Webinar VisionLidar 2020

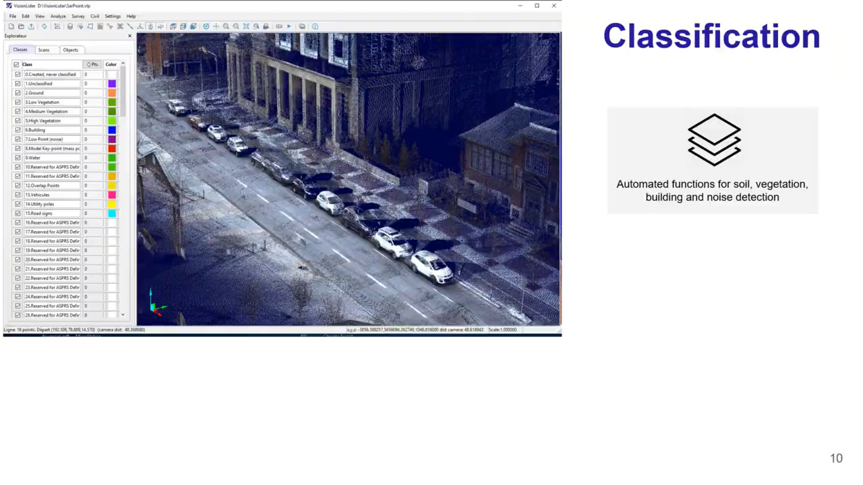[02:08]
About the classification. In Vision LiDAR, you can classify your point cloud up to 128 classes. To achieve that, you will have access to multiple automatic functions, such as growth or tree detection, for example. To help you with the classification, you can isolate your working area with a clipping box, as we can see at the bottom left of the screen, which is an isolation in 3D.
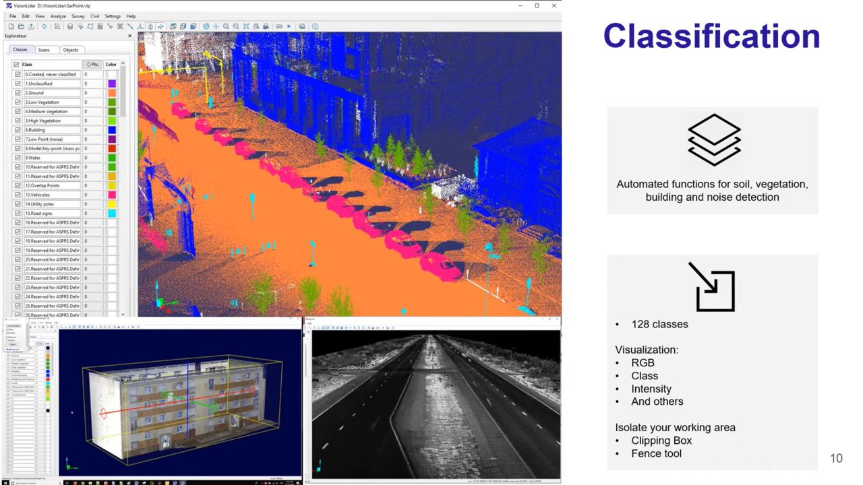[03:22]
Or even in intensity, as we can see at the bottom left of the screen, which can be used for some automatic process. In Vision LiDAR, you have also a cluster detection tool, which gives you the possibility for a fast and efficient way to classify elements within the point clouds.
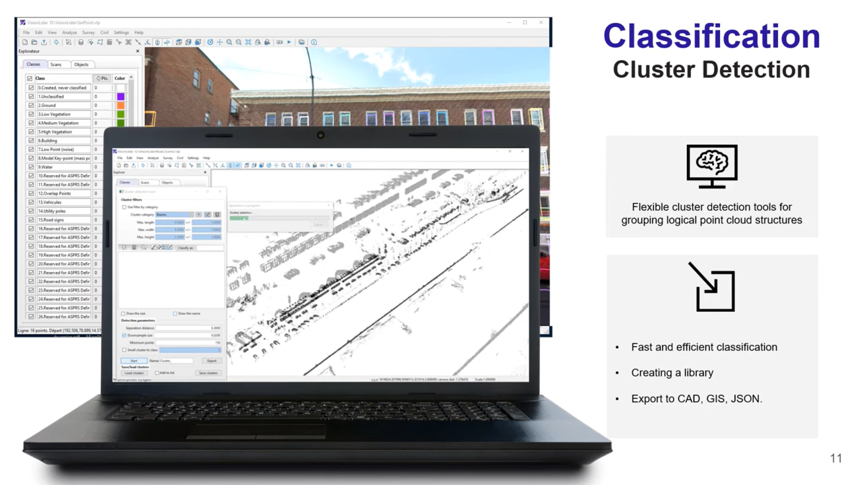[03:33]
Basically, this feature will draw boxes around a logical group of points, which can be then saved in a library to be reused in other projects.
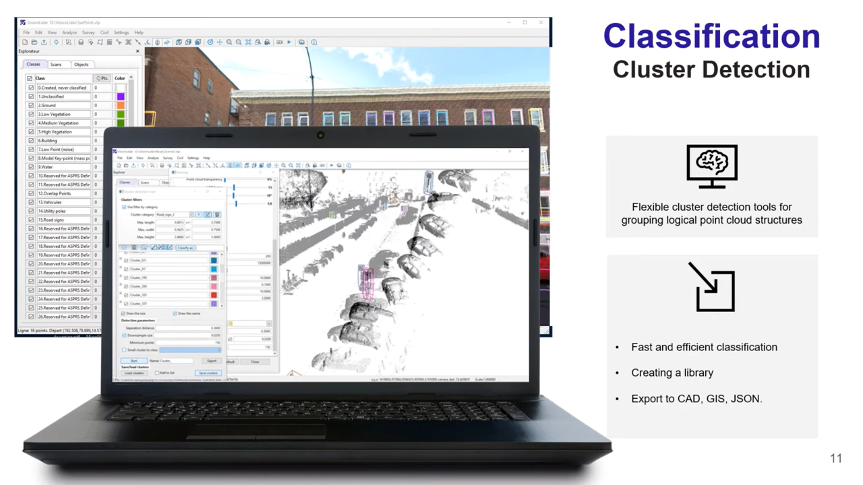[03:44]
You can use this cluster detection tool to do batch classification of similar elements, or even cleaning unwanted elements or points within your point cloud. All of that can be exported in different formats.
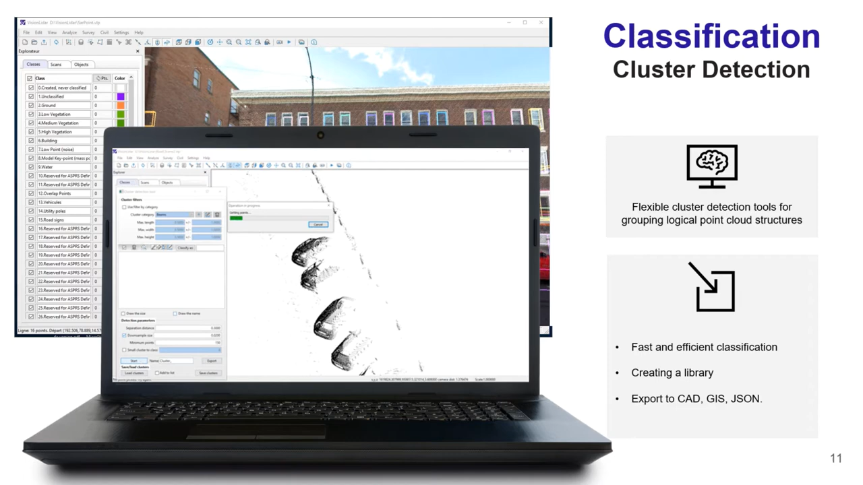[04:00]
Also in Vision LiDAR, you have a possibility to import your 360 degree images within your project,
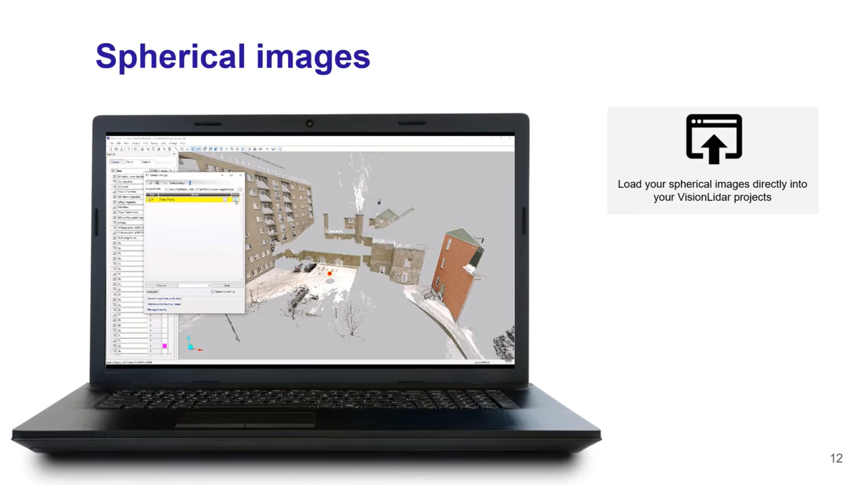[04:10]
which can help you out for classification or future extraction, by having a better visual of your point clouds and information.
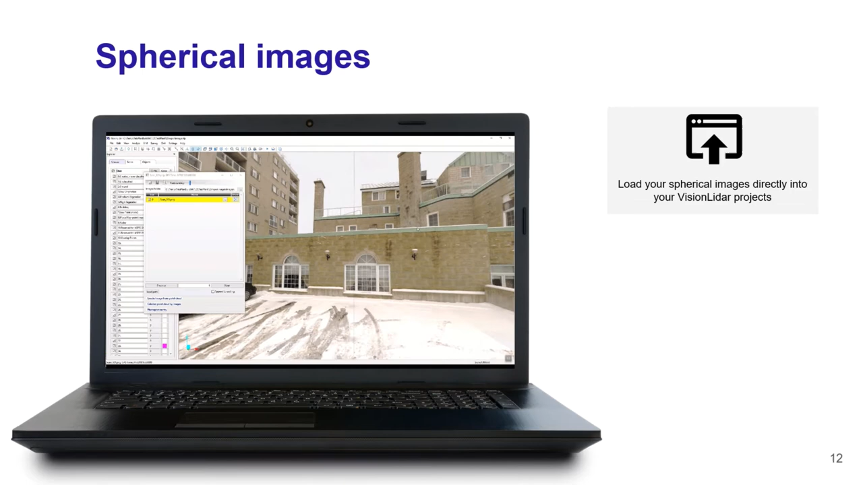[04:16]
Sometimes, some elements can be obstructed by other elements, and won't be displayed on the point clouds.
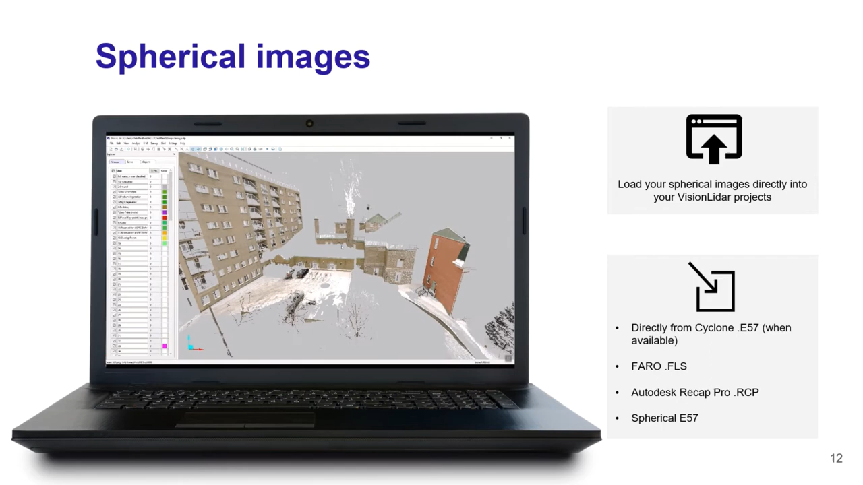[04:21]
By using a photo on top of it, you will be able to have visual on those specific elements, give you better results for your project.
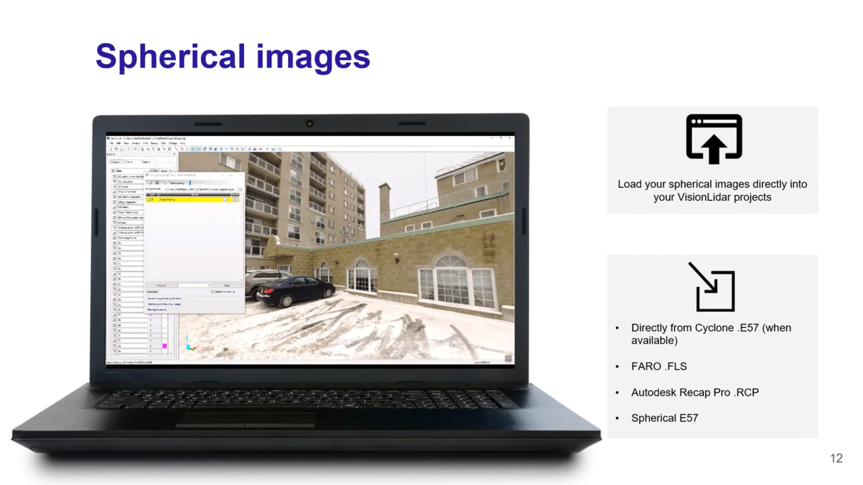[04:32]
Next, in Vision LiDAR, is the analyze part.
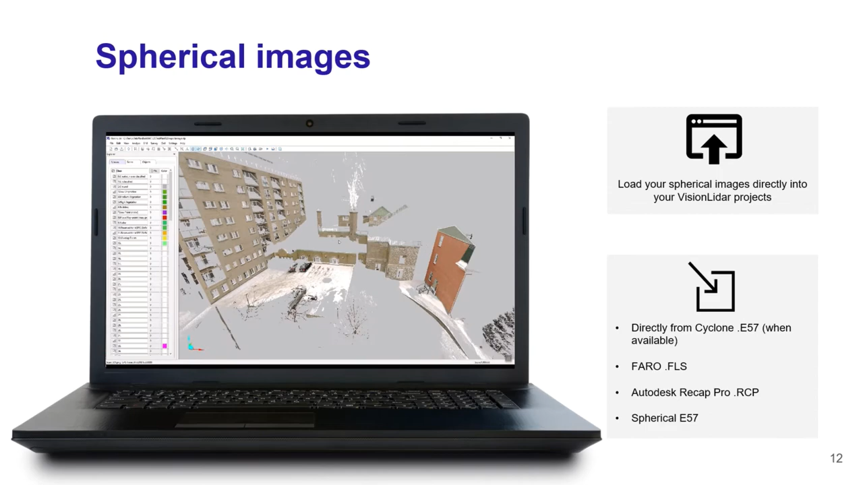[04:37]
Vision LiDAR has a powerful tool to run some analysis, which will detect for you the differences between your point cloud and either a plane or a surface, which can be created directly within the software, or even with another point cloud in multi-date. So you can use the multi-date analysis to run some monitoring on some road infrastructures, for example,
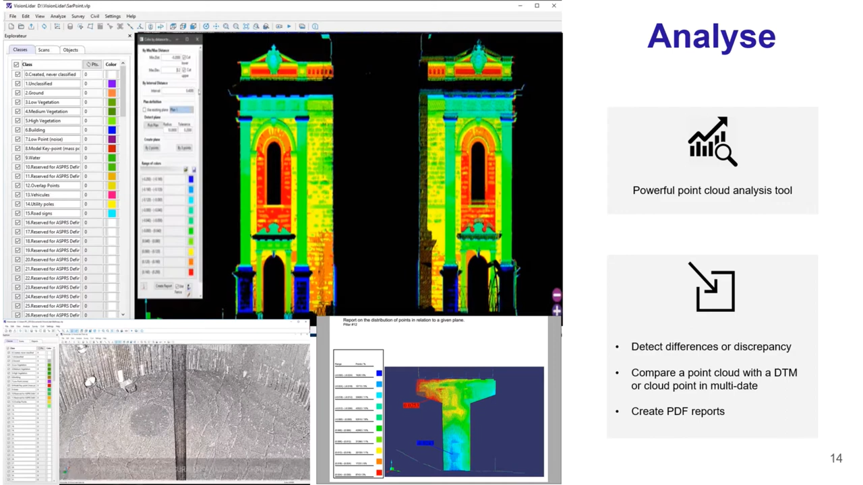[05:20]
And then you will have the option to create a PDF report of this analysis, which can be shared with your colleagues and clients. Next step, to push the analysis further, we also have a civil module, which will allow you to create DTM, cross-section,
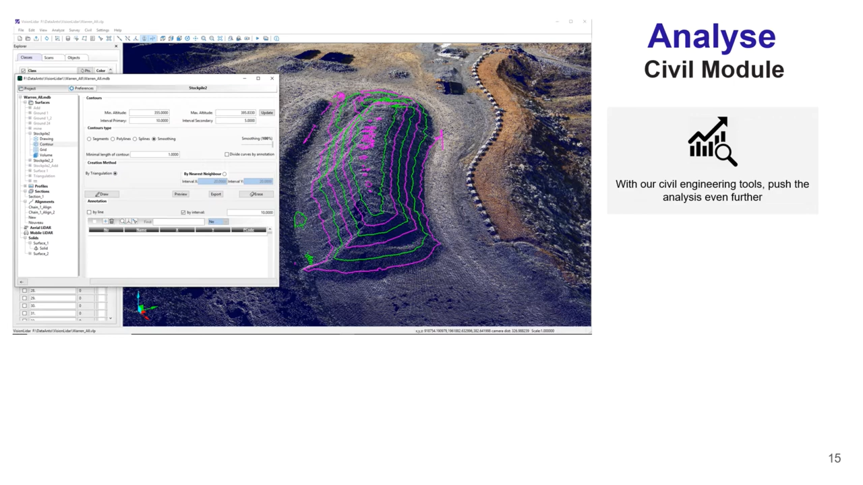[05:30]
profile, or even do some volume computation on your point cloud directly. Next step, is the feature extraction. In Vision LiDAR, you can extract features within the point cloud directly. To extract these geometries, you will have access to different tools, which will allow you to extract points, lines, and surfaces by using alignments and corridors. And you also have a down geometry tool, as you can see at the bottom left of the screen, which can extract for you the trees in an urban environment,
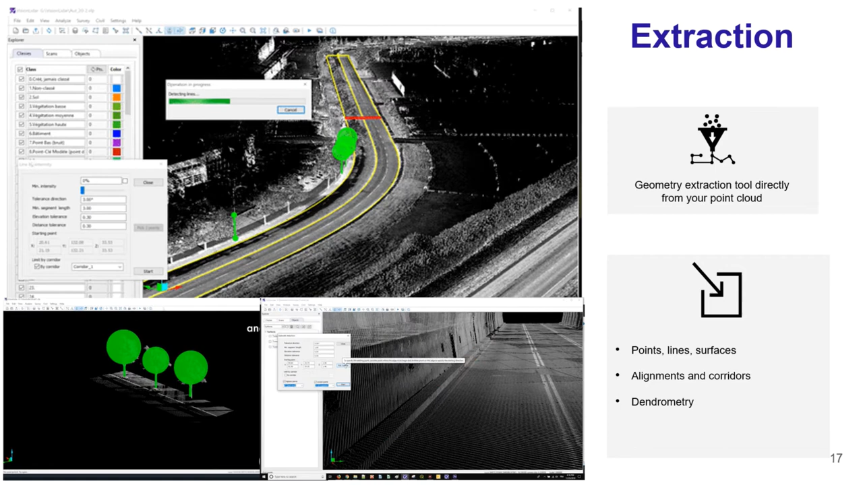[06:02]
and give you measurements, such as the crown diameters, the trunk radius, or even the trunk height, for example. Next is the catenary detection. Vision LiDAR has a powerful tool to extract your catenaries automatically for you, to vectorize and classify them at the same time. Once your catenaries are classified and vectorized,
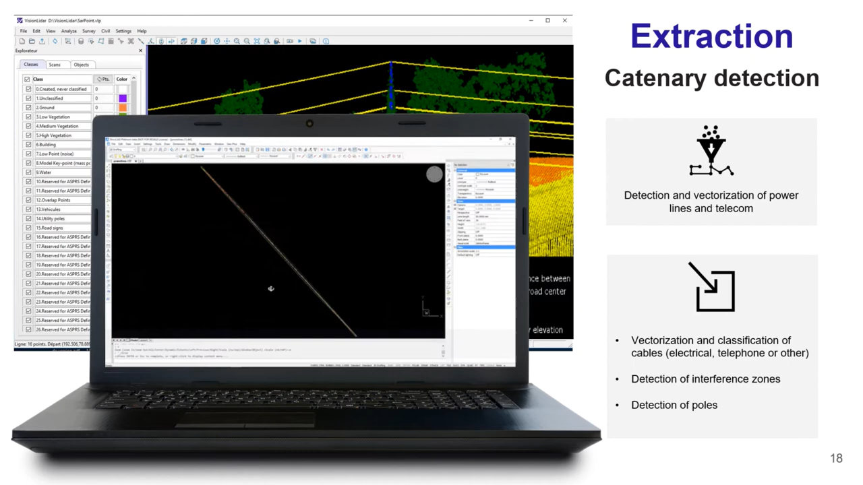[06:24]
you can run a clash detection feature, which will identify for you all the elements within a specific radius of your power line, which could interact with them.
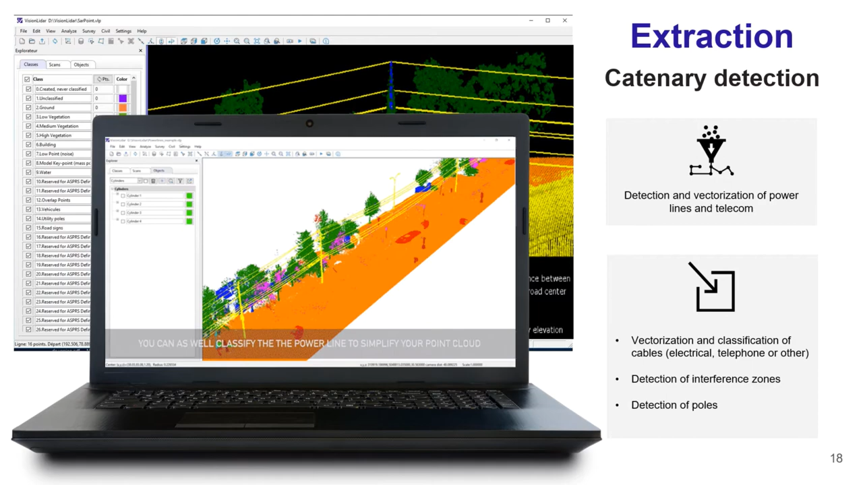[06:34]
Then, to complement your extraction, you also have the road bisection module, which will help you vectorize your road elements even faster. By using an adaptive template and alignments, you can extract automatically all those features right away,
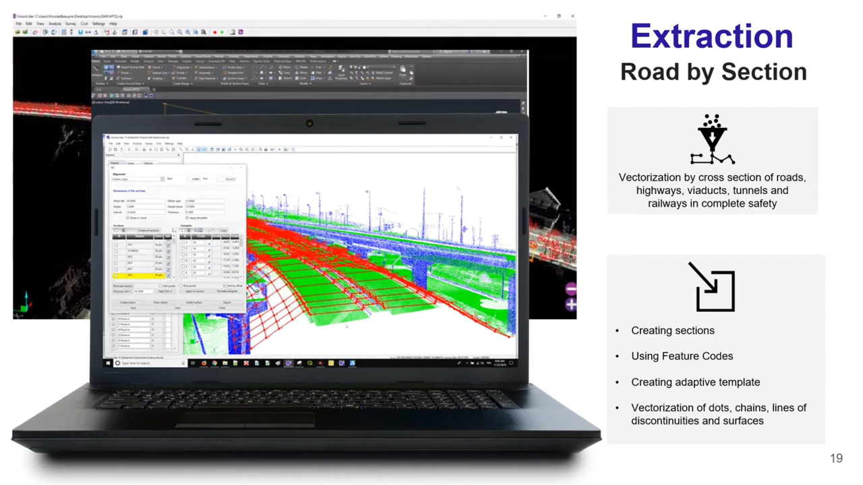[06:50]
and on top of that, you can use feature codes, which will help you identify those elements. Once all of that is done, you can export that to your cat software right away,
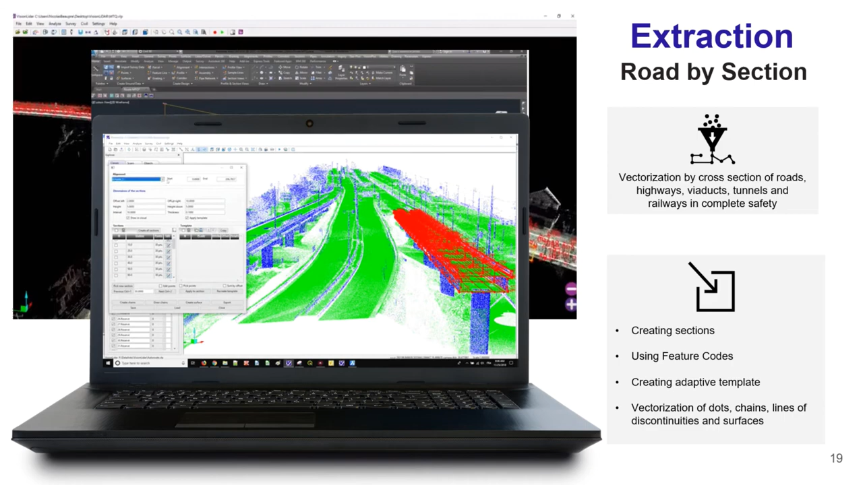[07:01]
which will be able to withdraw your extraction for you.